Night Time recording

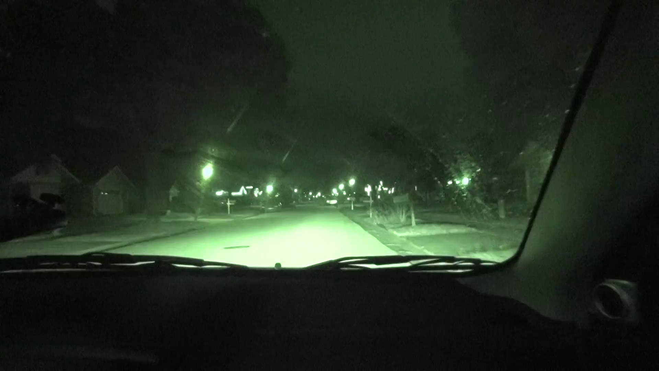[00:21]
Green. I guess we'll test it out later. But I mean, I could see everything. But I didn't see nothing. Like, it's picked up on the stop sign. But it keeps focusing in and out because we keep moving too much.